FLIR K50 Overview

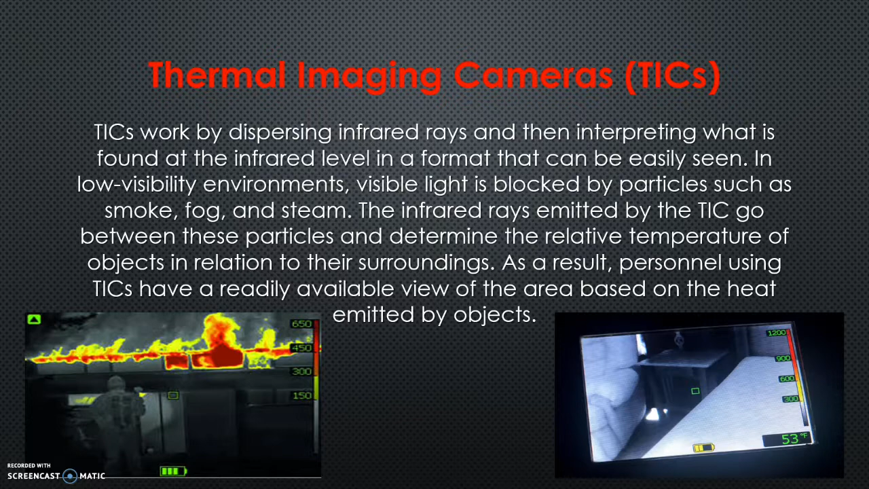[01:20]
So there's some limitations to the camera based on how we use it. Our cameras, operations and features, only a couple buttons.